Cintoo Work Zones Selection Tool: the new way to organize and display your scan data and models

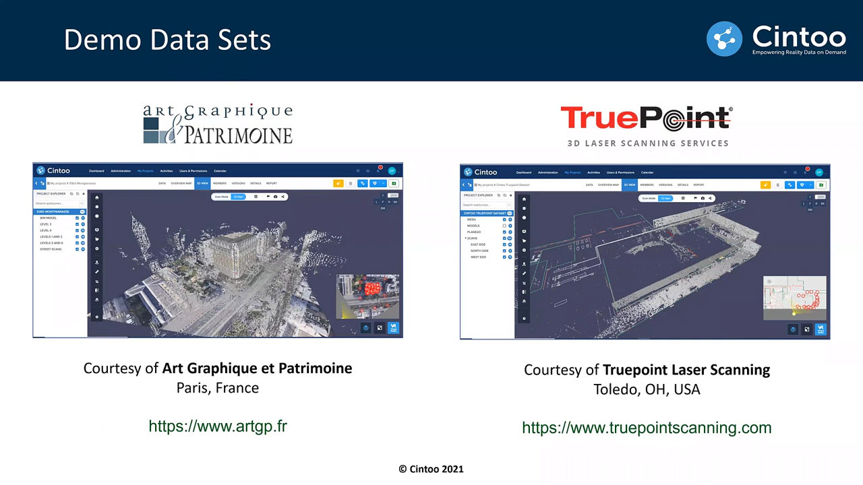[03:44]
And this is also a set of scans plus an existing BIM model that probably needs to some updates. So let me run this demo. So demo has been recorded so that to avoid any, internet connectivity issues. So let's play the video.
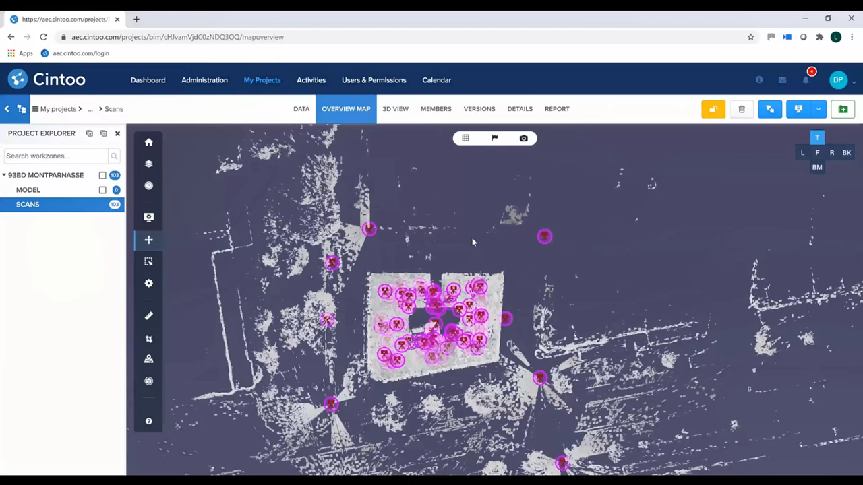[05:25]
So this is a top view. Let me switch to the X-ray vision mode to give a better view. And this is a front view. So you see those scans are being organized per level, but you also have got exterior scans as well.
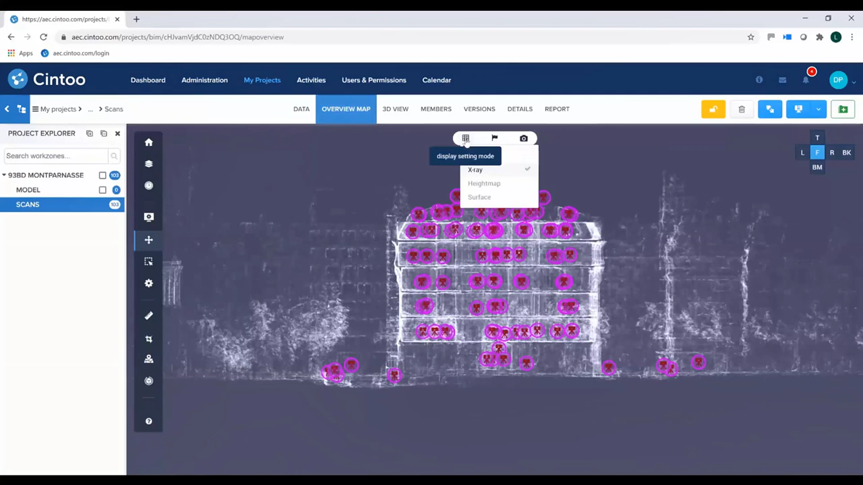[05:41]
So let me first put the exterior scans and interior scans in two different subfolders. So first thing I want to do is use a rectangle tool here.
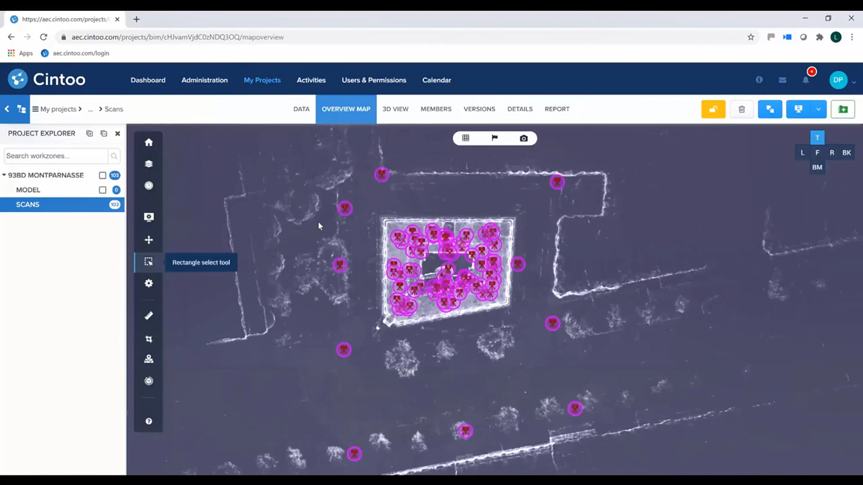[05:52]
Select all those scans that are scanned inside the building. Go to the work zone tool and click on this button here,
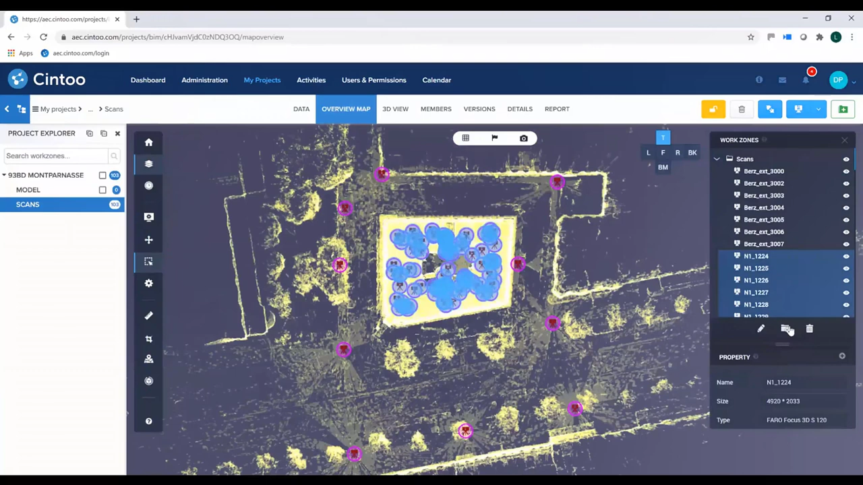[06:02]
which is create work zone and move selected nodes. And here I would call it interior scans.
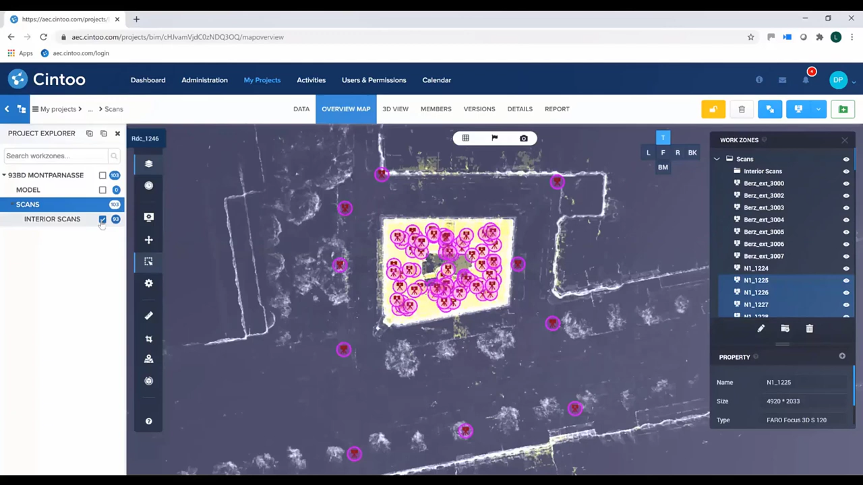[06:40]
Here, what I can do is untoggle, I selected the scan folder, but I will untoggle the interior scans. Okay, you see? And that will leave me only with the exterior scans. So what I can do is use this rectangle tool again.
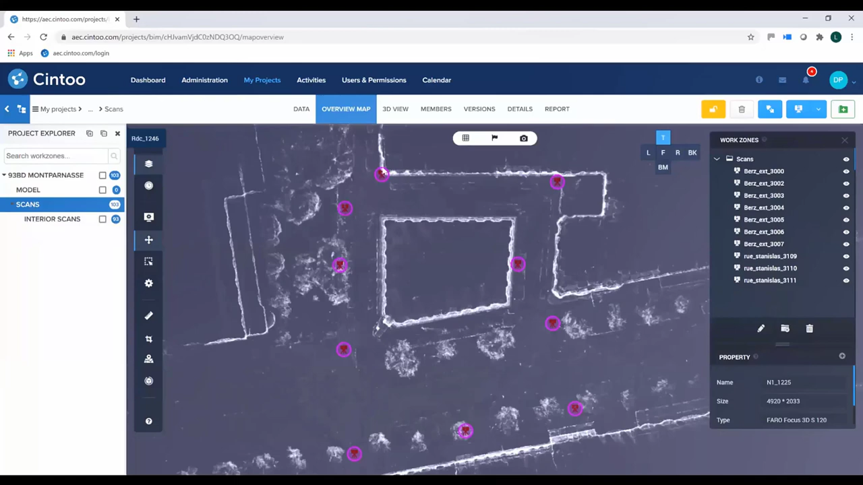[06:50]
And again, create work zone called exterior scans.
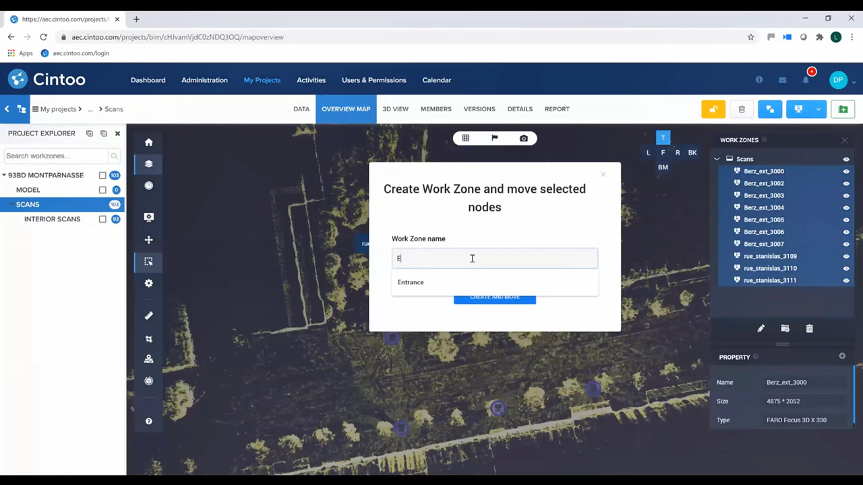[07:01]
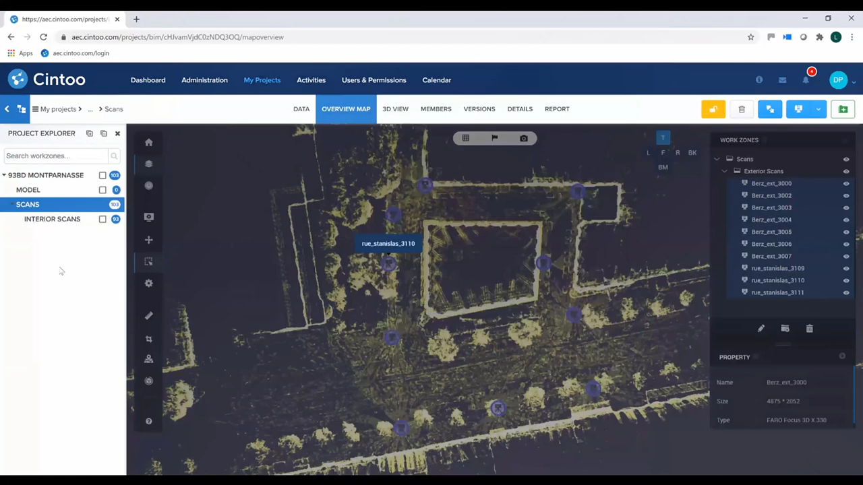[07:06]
Okay,
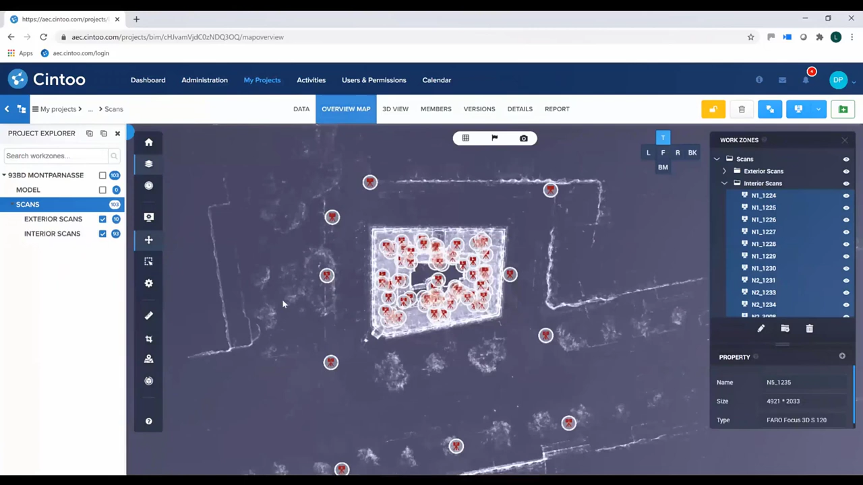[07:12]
so what I'll do next is select the interior scans folder, go to X-ray vision again, go to the front view.
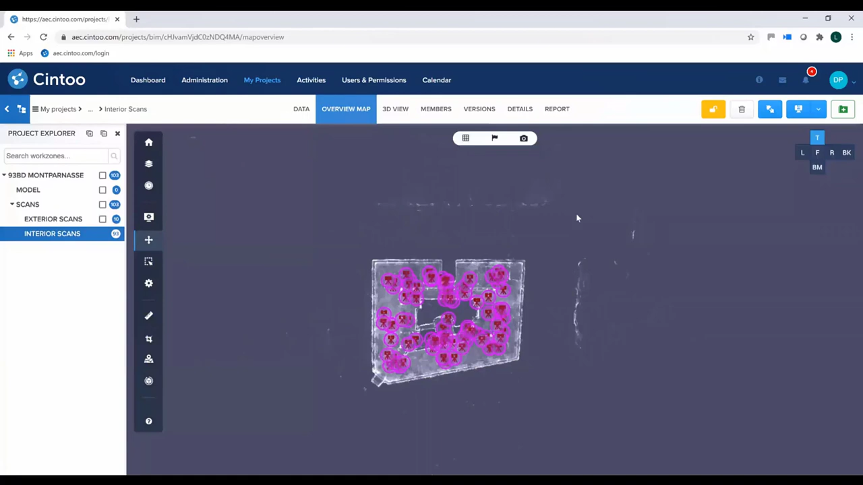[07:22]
Or what I will do is assign each set of scans to each floor, to each level, okay?
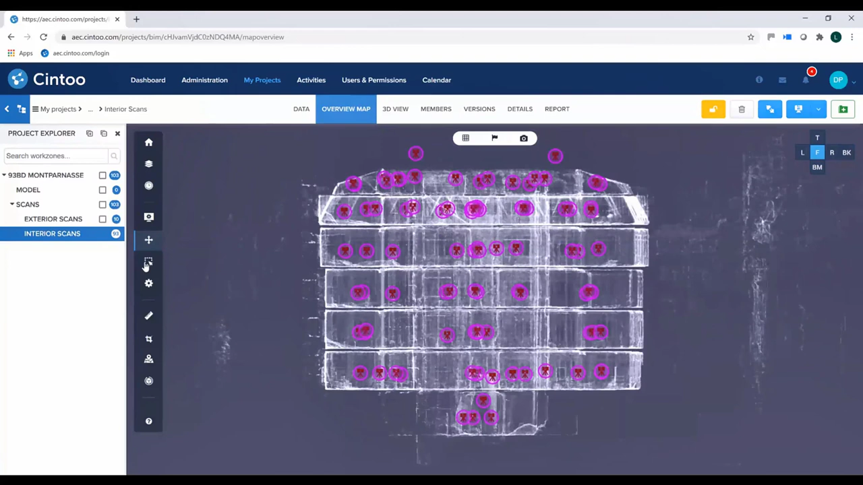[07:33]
So again, I will use a rectangle tool, select those scans here, go to the work zone tool, and say, create a new work zone called
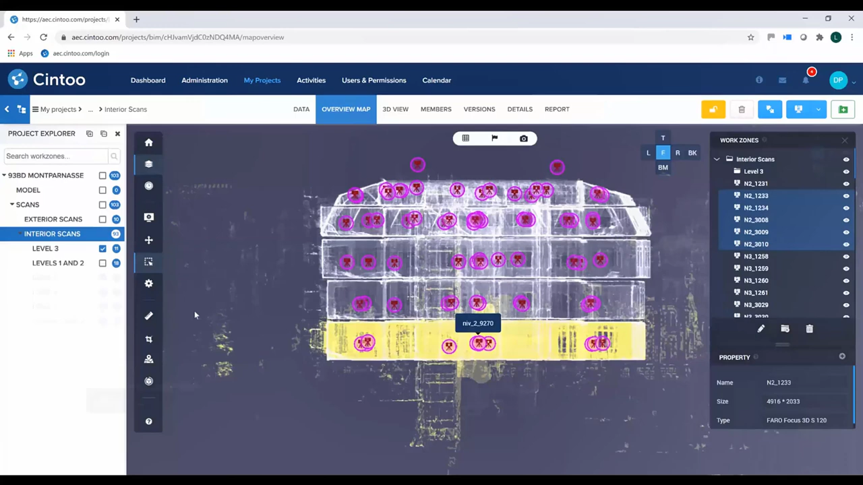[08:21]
As you can see, I have now assigned my 93 scans to various 6 different work zones.
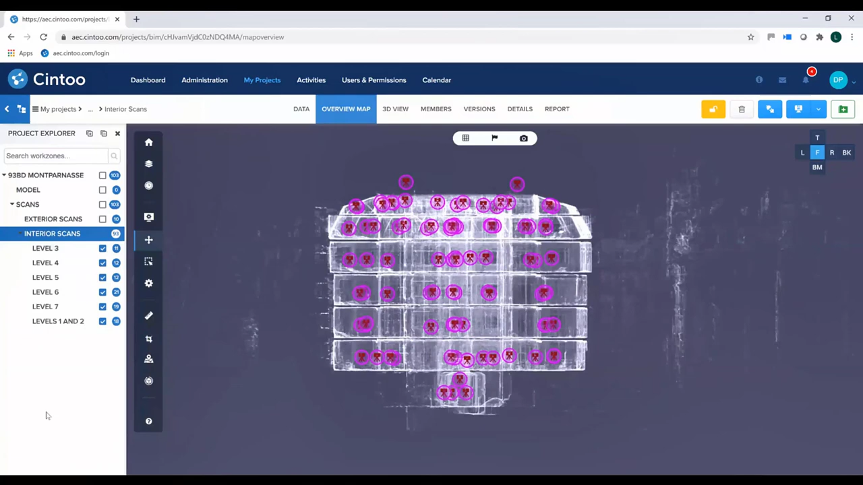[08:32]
And this is pretty cool. I can select only one of the work zones. And everything I will do now will belong to this work zone.
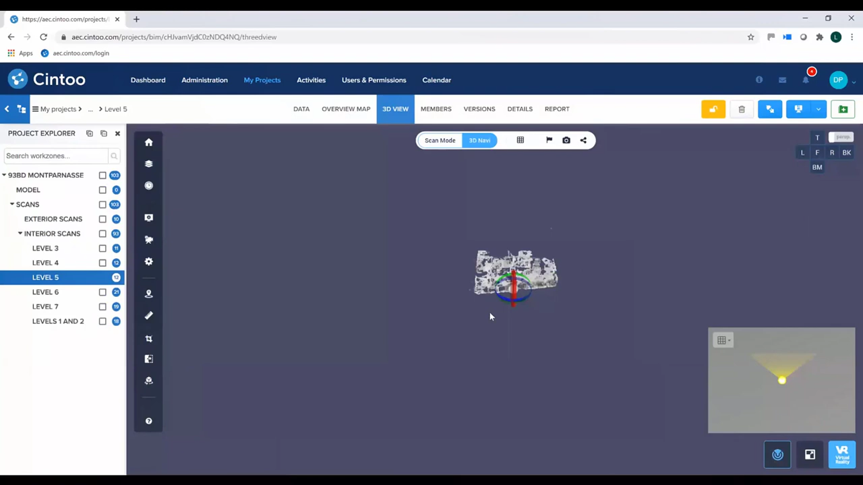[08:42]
So I can, again, let me go to
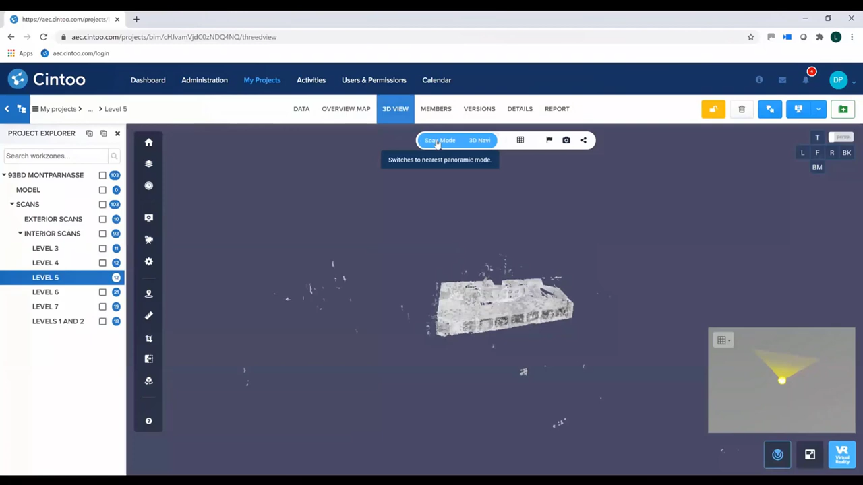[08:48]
scan mode to see the content here. Go to the surface mode.
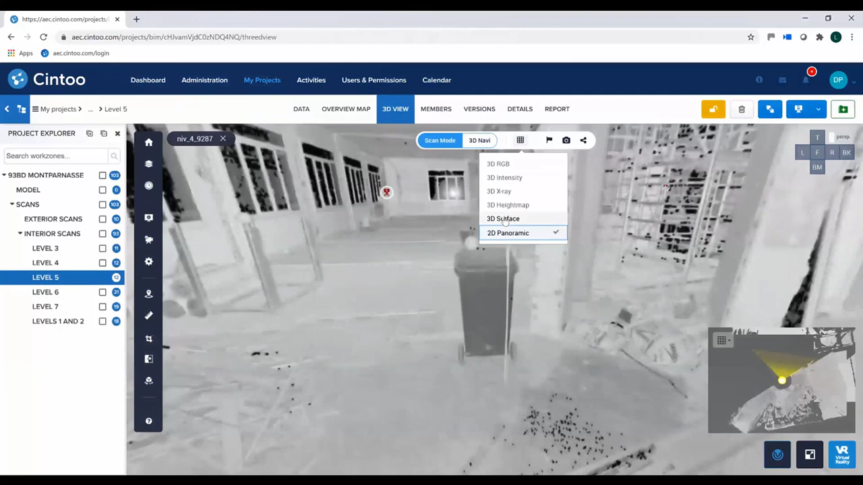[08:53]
So let's say, for example, I want to do a measurement.
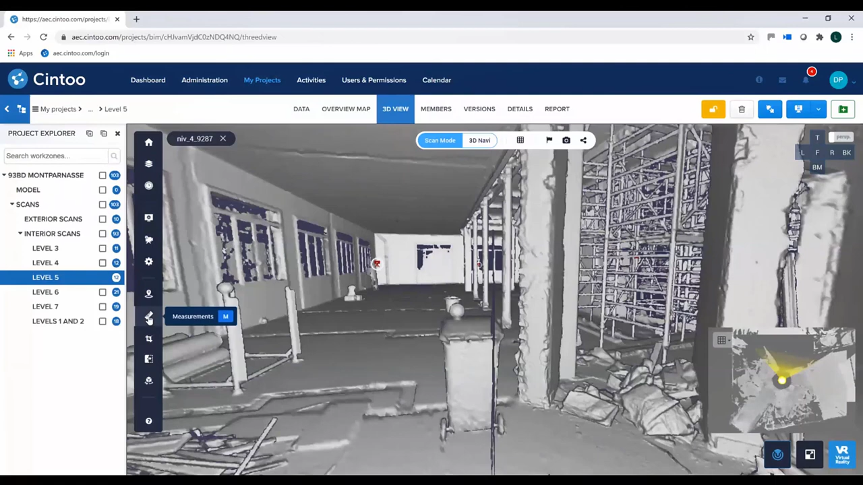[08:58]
Okay, so I can add a measurement, can measure the height of this pillar. Okay, save this measurement. So this measurement belongs to level 5. All the same, if I create an annotation, okay, create an annotation here, could be a note, a private note or issue. All these annotations will belong to this level 5 as well, to be checked.
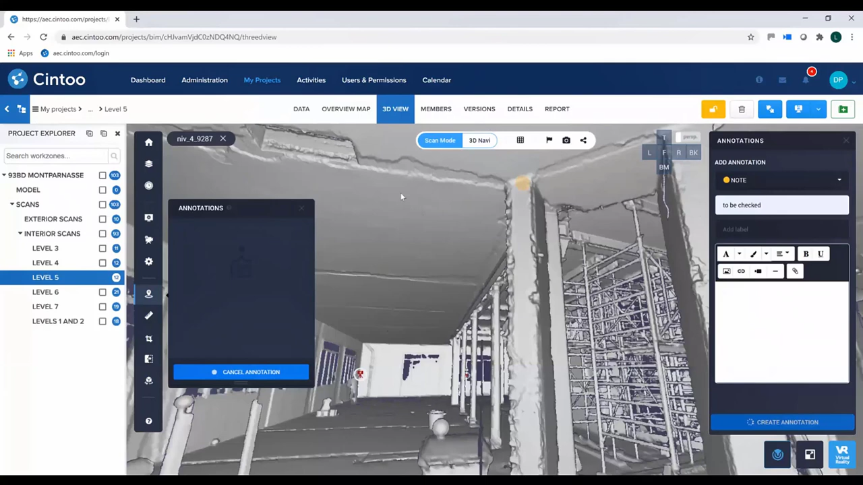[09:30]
Okay, and for example, if I go to level 4, of course, I will not see those annotations and measurements.